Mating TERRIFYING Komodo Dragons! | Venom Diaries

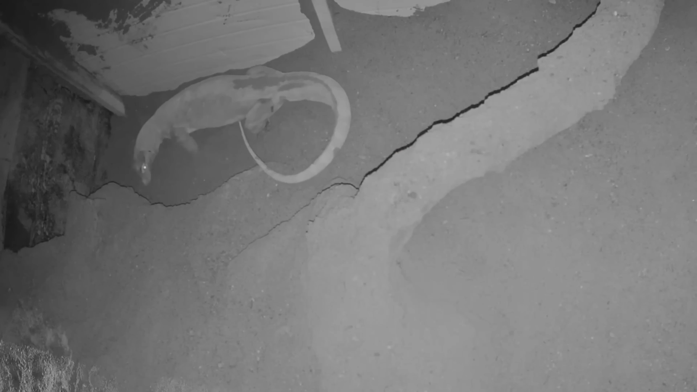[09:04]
However, the news was digging the heck out of a nest box, which is a really great sign. And then, finally, put them together and we got to see the moment happen.